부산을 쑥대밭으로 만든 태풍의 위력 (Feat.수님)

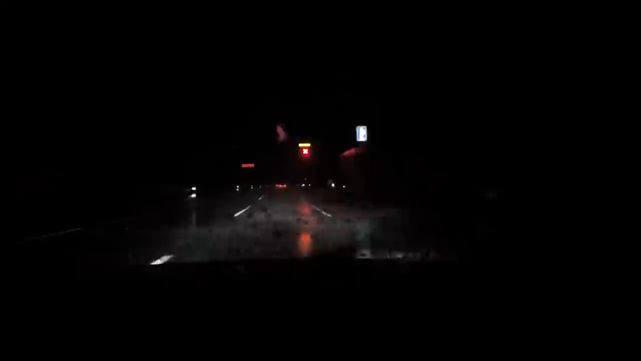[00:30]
여러분들 지금 운전을 못 하겠어요 뭐야 이거 밑에 바람 뭐야?